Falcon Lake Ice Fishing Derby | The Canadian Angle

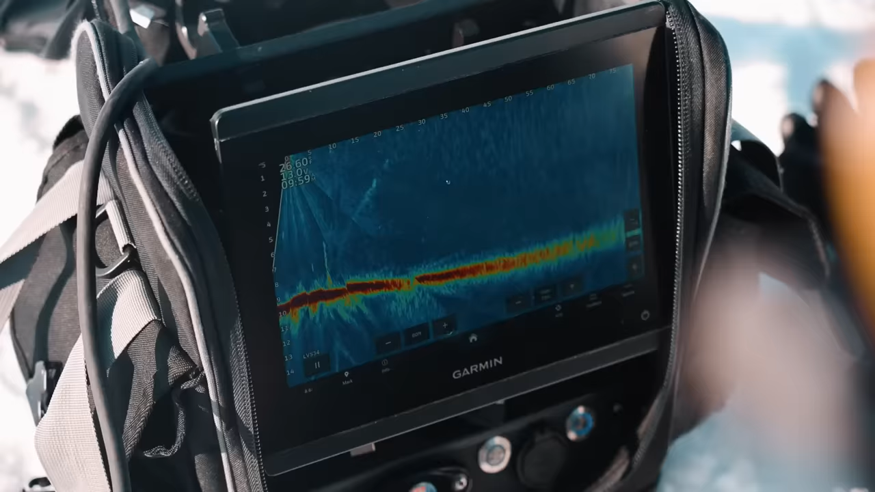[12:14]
So look at that. Look. To the side, no weeds. Boom. This is right on the weed edge. I think anywhere along here is gonna be perfect.